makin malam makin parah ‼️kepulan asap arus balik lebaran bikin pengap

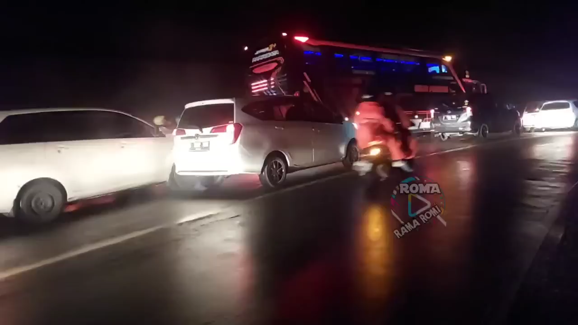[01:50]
Yang putih mulai mulek. Ditengkep terus guys, meskipun udah rata jalannya ya.
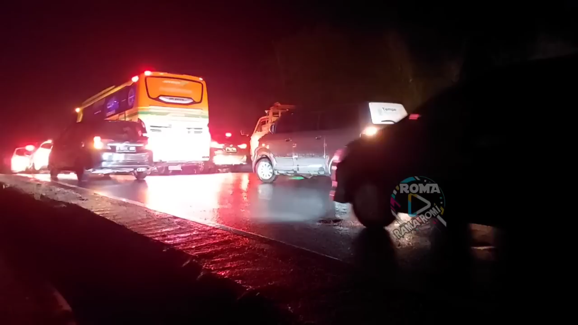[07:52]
Itu roda penggeraknya di depan guys, makanya bannya selip.